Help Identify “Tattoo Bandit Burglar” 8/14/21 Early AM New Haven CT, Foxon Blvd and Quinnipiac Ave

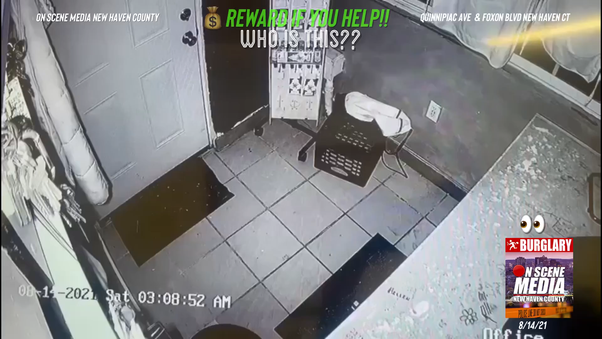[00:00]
This video is going to show a tattoo burglar that does a good job hiding his face, but not a good job hiding his tats. Take a good look here.
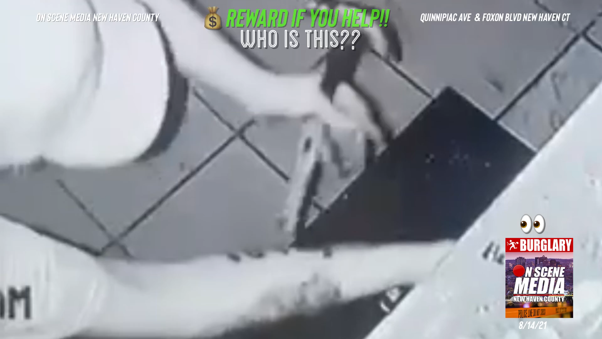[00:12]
If anybody recognizes these tattoos, he's going to drop his little hammer here. Oh, that wasn't planned. So he gets the cash drawer.
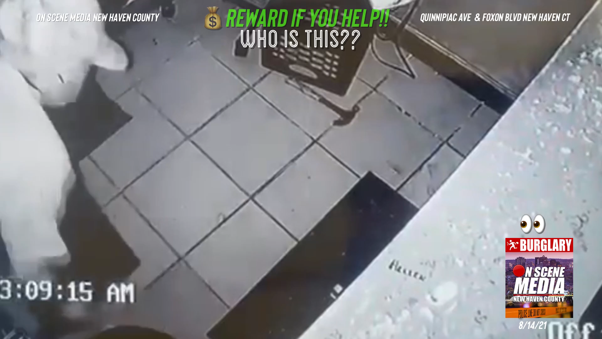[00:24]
Now again, take a good look at those tattoos. I'm going to highlight them throughout this video. I would say he's got pretty tall. He's not a short guy. He extends almost that whole room halfway inside. So he's got to be a taller person.
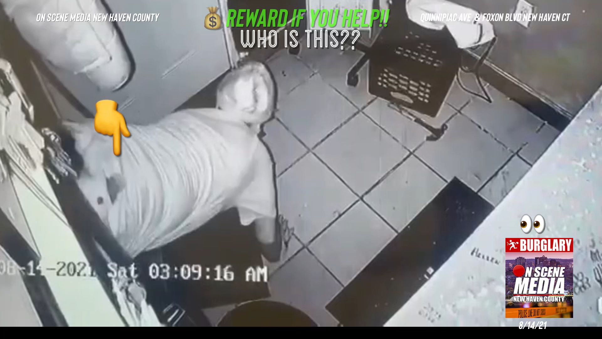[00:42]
The other thing I wanted to point out was this bottle. Not sure if they recovered that outside or anything. Looks like some sort of Gatorade bottle. But anyway, so he's going to take the cash drawer and then decide he's going to come back. The video picked up here. He's going to open the door. This time he covers his head with some sort of shirt. Not sure what these are. The black Kung Fus.
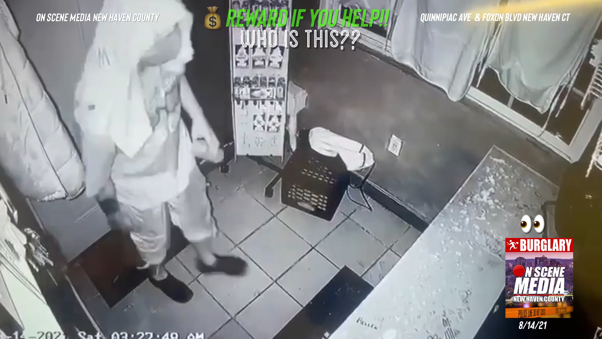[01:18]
So he's going to, you know, take a look around. I don't think he can see much at all.
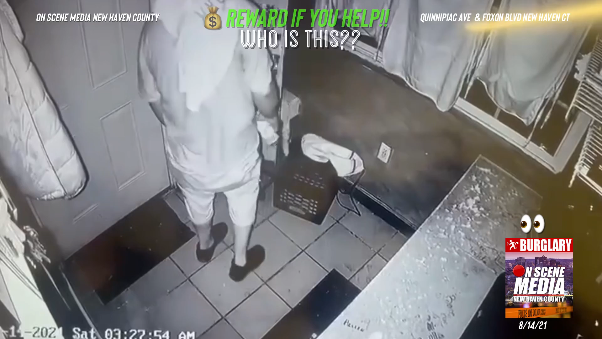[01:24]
It's likely really dark. Here's the New York shirt. Maybe a sports team.
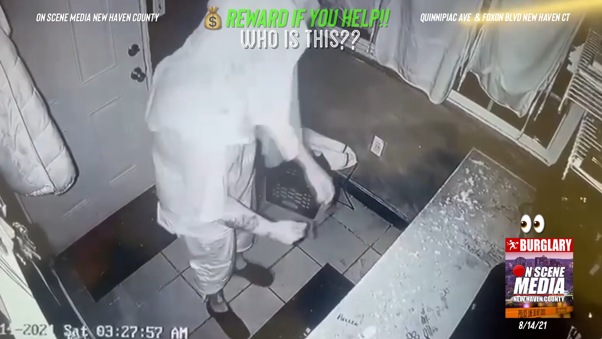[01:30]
He's going to pull out a lighter here because he can't see nothing. And again, I don't think... I don't think he planned on coming in here initially.
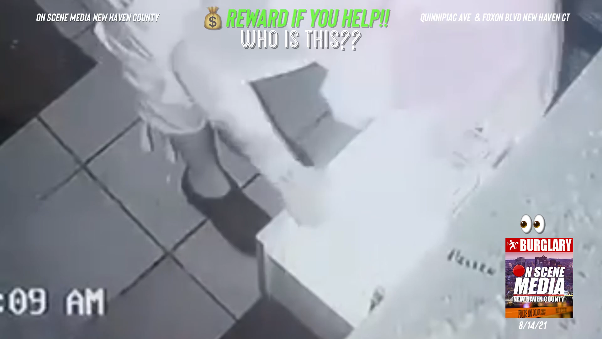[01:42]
This is somebody that's been doing this all the time apparently. This time he, you know, showed his tattoos. Apparently he's been known to do this in other businesses.